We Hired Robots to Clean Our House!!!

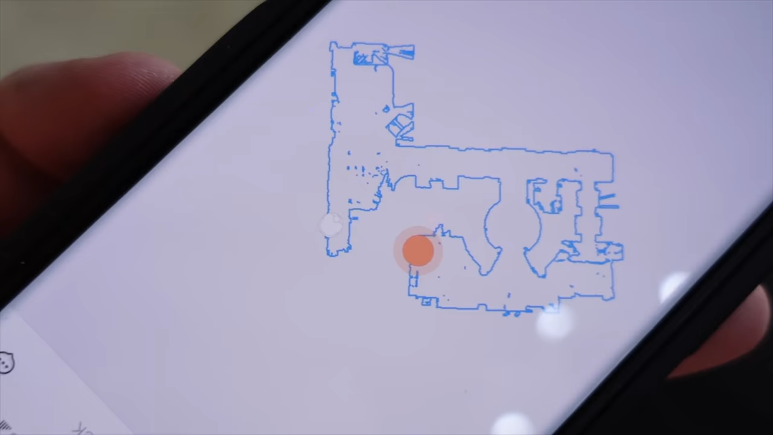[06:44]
So, this is our house. So, over here is the living room.
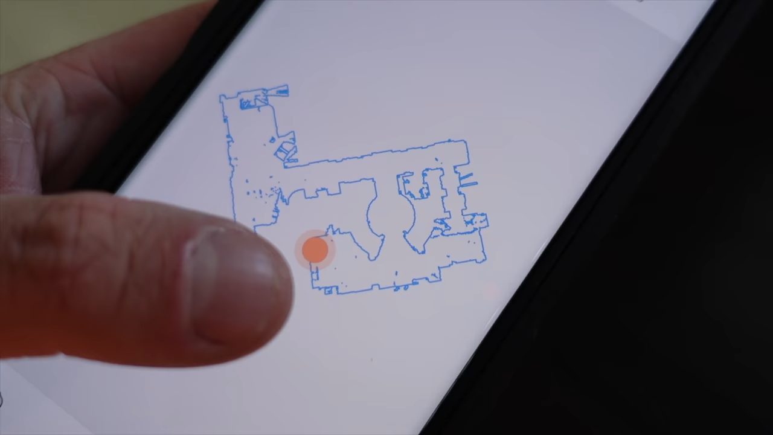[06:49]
And right now, it's cruising around. That's the dock. Is that orange spot. And right now, that white spot is where it is mapping.